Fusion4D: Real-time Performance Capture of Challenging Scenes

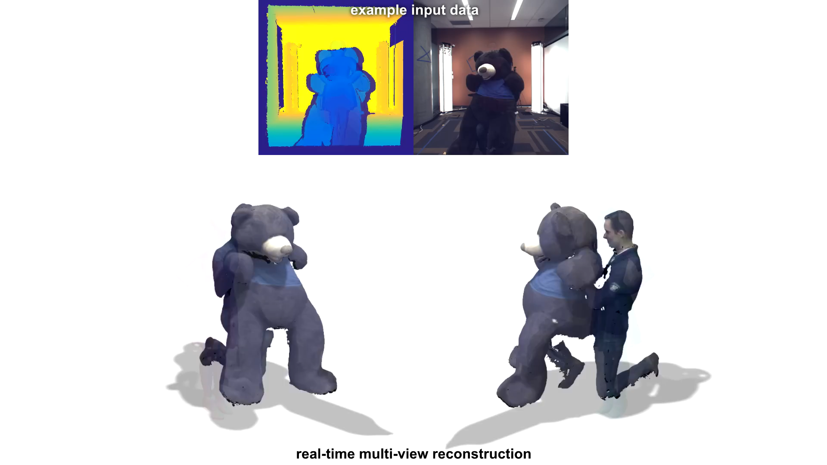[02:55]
We believe that this type of real-time performance capture has many different applications.
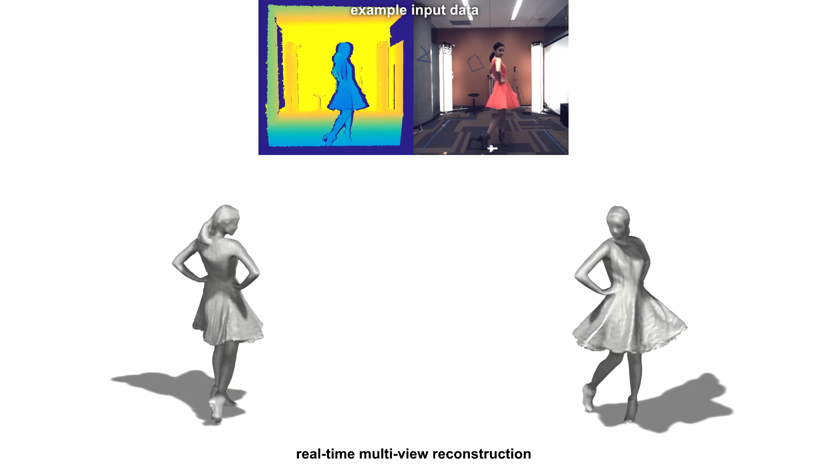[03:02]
For example, this could lead to the ability to watch a remote concert or sporting event live in full 3D. Another challenging example is shown here,
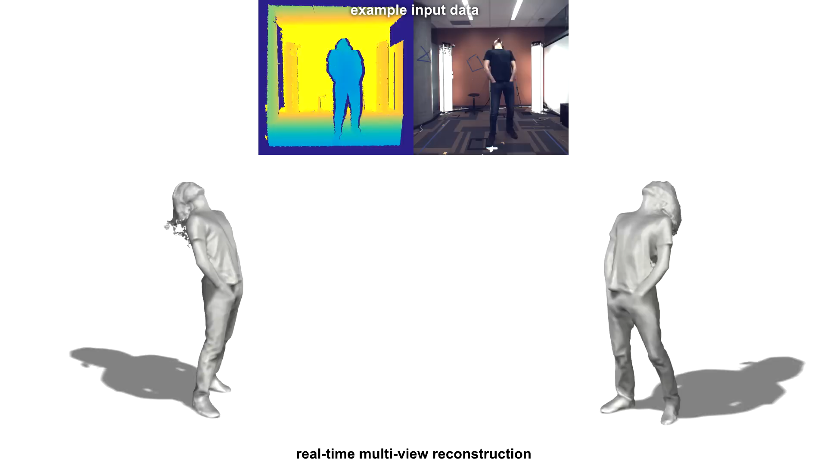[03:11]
where a performer's hair is being robustly reconstructed, even though there are some artifacts.
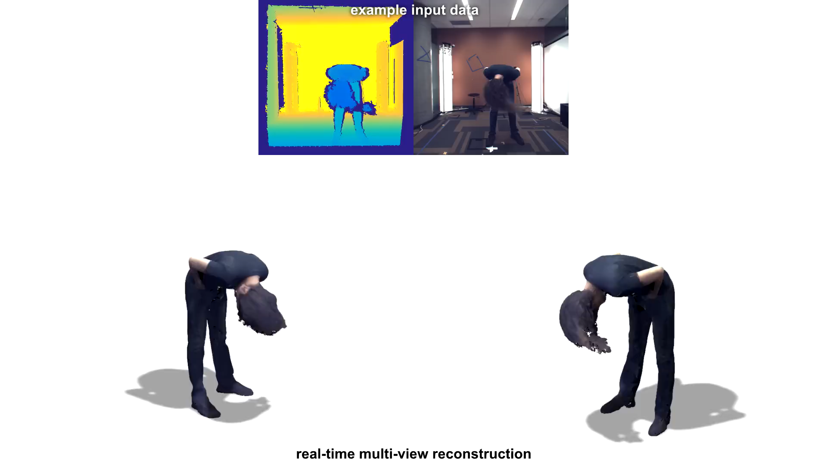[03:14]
Here we show an example where the user is interacting with multiple objects, even simultaneously.
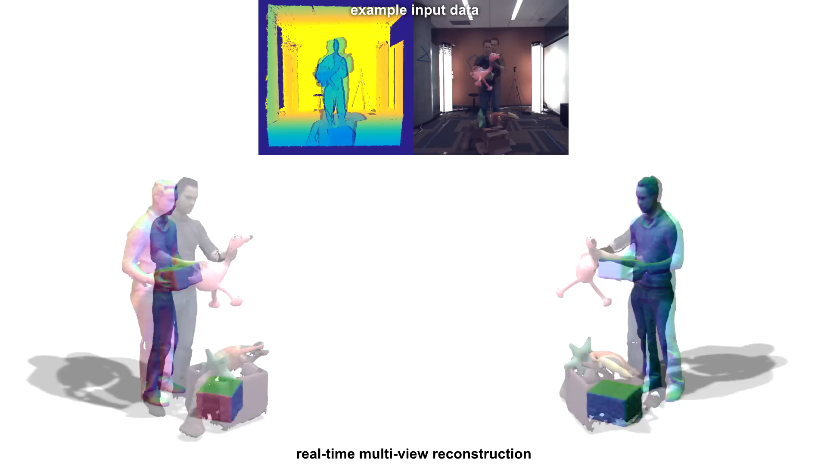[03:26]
In this example, the user actually steps on a box and breaks it,
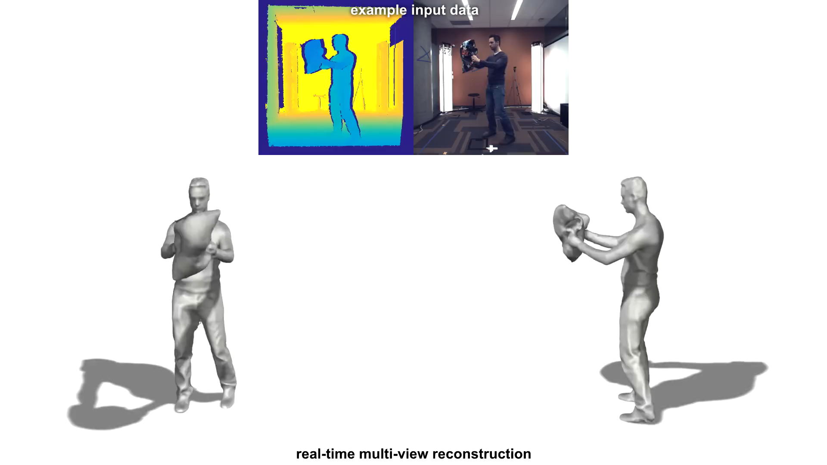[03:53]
In these last two sequences, we show very detailed interactions between a performer and an object,
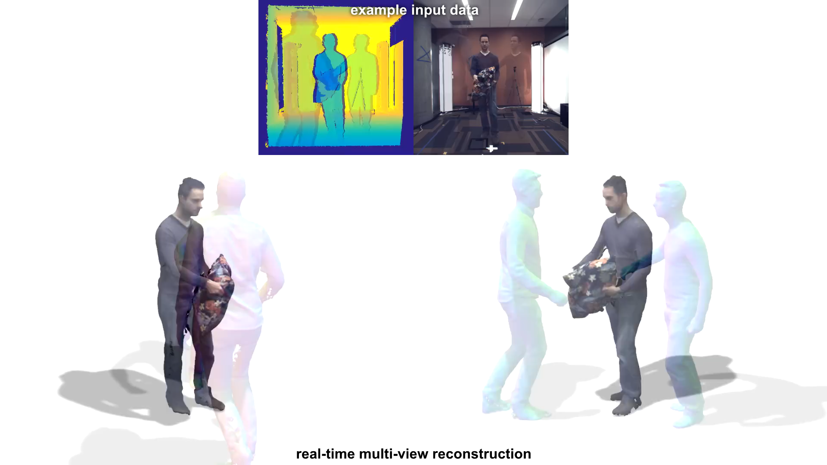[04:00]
in this case being deformed in very fine ways, as well as interactions between two performers, in this case involving many complex poses.
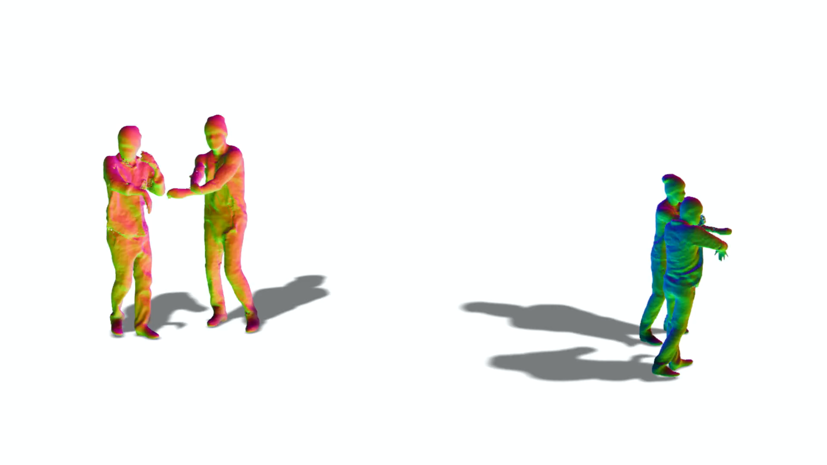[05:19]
Notice here that the frame-to-frame motions are incredibly large, and yet we are able to reconstruct fine-scale shape, as well as non-rigid motions.